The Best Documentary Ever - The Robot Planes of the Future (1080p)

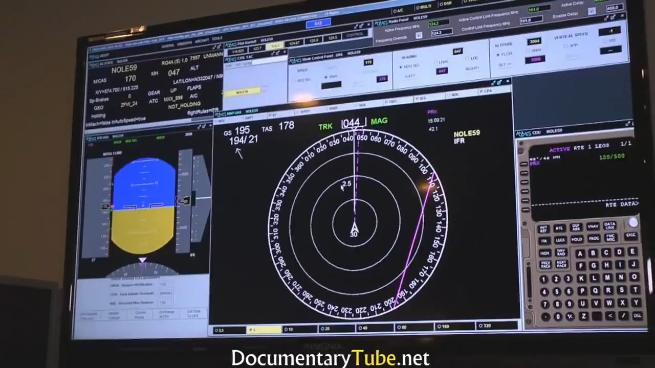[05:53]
to communicate and interact in the most effective
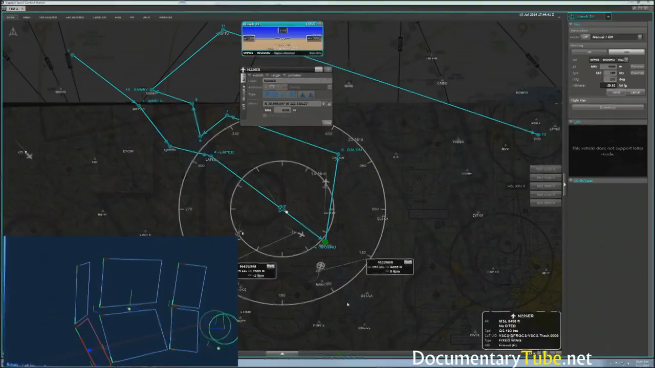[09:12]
from the human factors and some of the self-separation technologies that we're developing is embodied in this proof-of-concept GCS.